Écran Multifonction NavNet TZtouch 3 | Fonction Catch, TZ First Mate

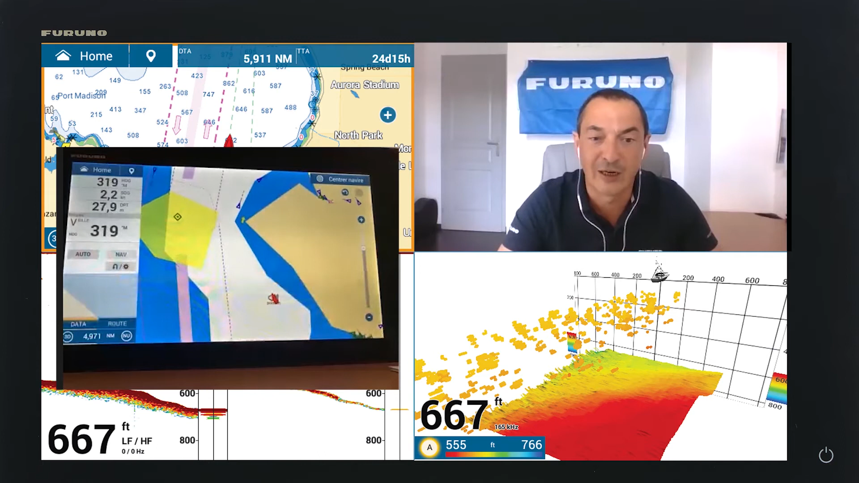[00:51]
On screen: depth 667 ft
t3 et une nouvelle application qui va sortir donc la tz first mate qui va nous servir à une fonctionnalité qu'on appelle chez furino catch alors catch c'est quoi et bien on est en train de pêcher on a pêché un beau poisson et souvent on a envie de le marquer alors on va